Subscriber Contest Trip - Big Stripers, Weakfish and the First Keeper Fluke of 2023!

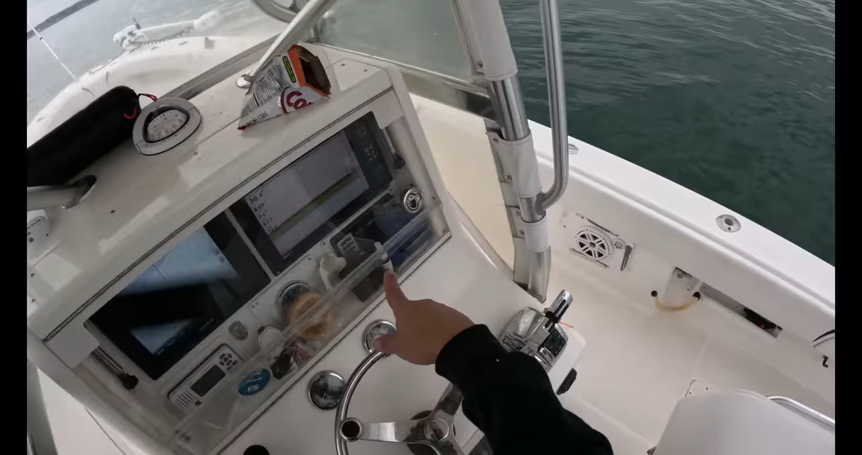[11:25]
Oh, look how thick they are down there. So. That is what they look like. Big bladder marks.
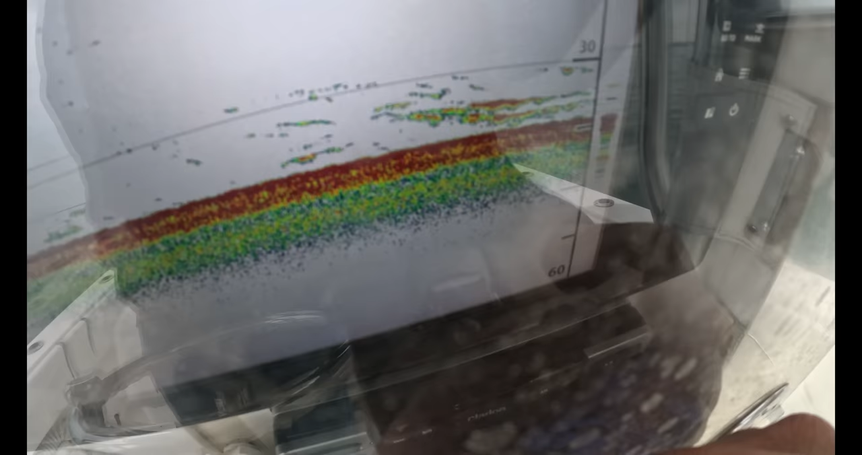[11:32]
And a couple people on the last video commented, how can you tell when you have weakfish on your finder?